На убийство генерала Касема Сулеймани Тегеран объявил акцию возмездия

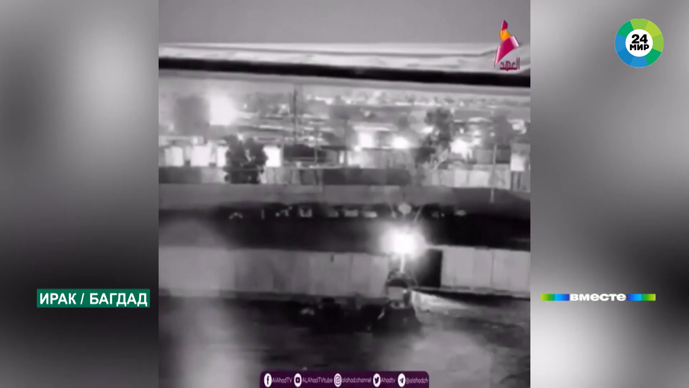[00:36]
Боевой дрон обстреливает кортеж высокоточными ракетами. Вот одна из них попадает в машину генерала.